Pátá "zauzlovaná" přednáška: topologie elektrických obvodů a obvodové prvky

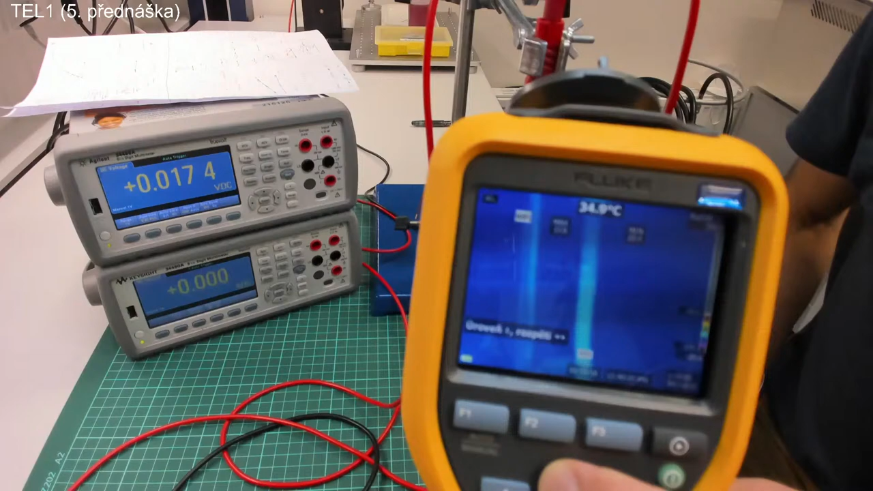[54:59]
On screen: spot 34.9°C
že tímto vodičem, že tímto vodičem, teďko tam vidíte moje prsty, jak hladím ten vodič, teče...